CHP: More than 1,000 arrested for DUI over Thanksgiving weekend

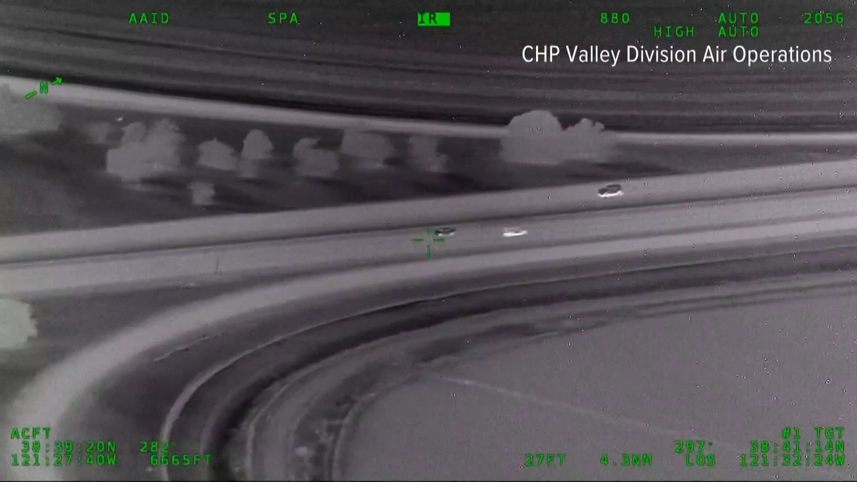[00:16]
This video shows an alleged DUI driver going the wrong way along Highway 99 north of Sacramento.
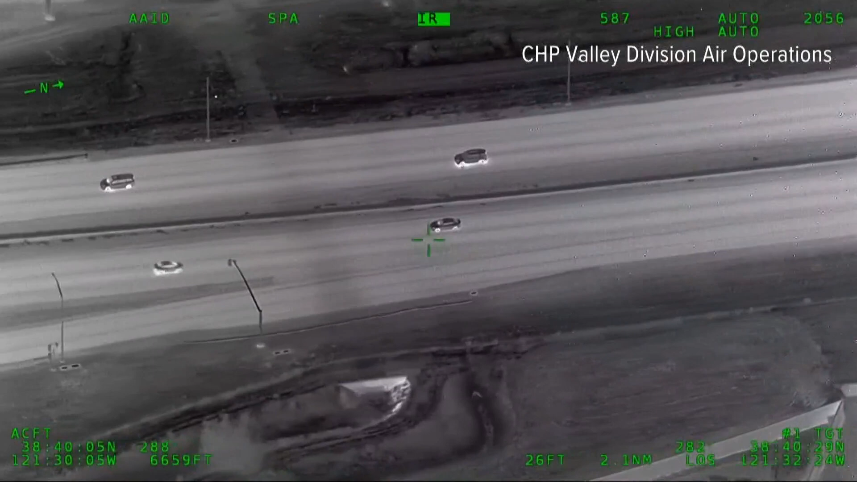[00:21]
CHP says it happened the day after Thanksgiving. The good news is police were able to make an arrest, and everyone was able to avoid the oncoming car.
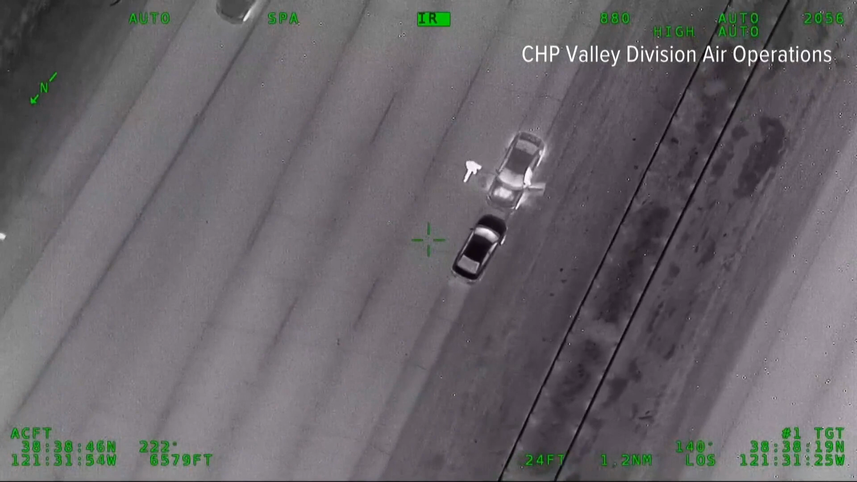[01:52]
Meanwhile, CHP says this driver was taken into custody around I-5 and Arena Boulevard. The person is facing multiple charges tonight, including driving under the influence.